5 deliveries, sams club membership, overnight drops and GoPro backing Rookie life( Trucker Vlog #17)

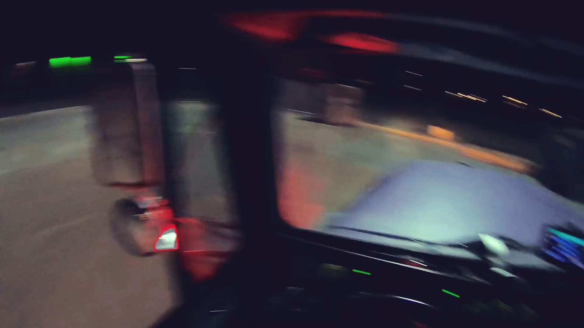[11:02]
Alright. Quite a bit of room by the wall, so we'll just throw it towards the wall.